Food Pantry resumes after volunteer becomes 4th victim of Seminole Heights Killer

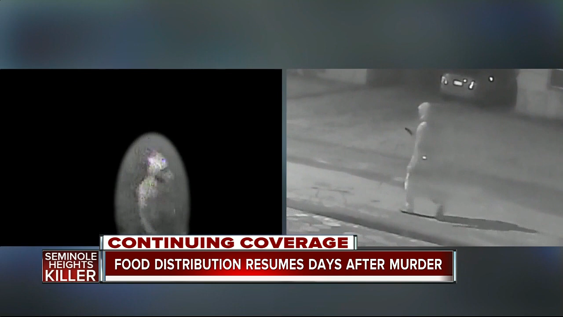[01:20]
They say this is the same man we showed you a month ago spotted near the death of Benjamin Mitchell, not far away. Both times he was spotted in surveillance video for members this morning. They are here, though, because they are not afraid of the suspect. They say they are here to honor Ronald Felton.